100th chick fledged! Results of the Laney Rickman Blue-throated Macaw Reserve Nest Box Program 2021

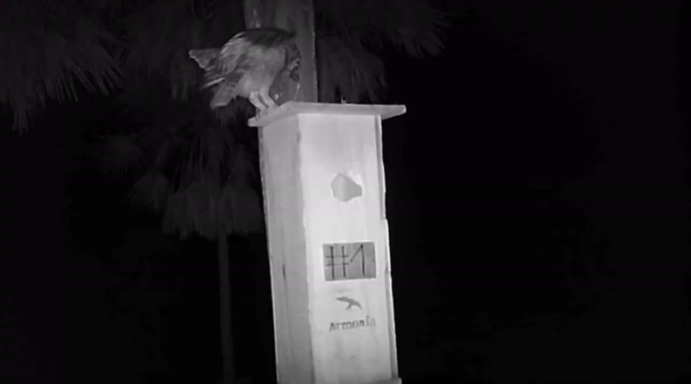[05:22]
We only recorded this tropical screech owl using the nesting box as a perch. As with last year we found one adult will stay with recently hatched chicks through the night.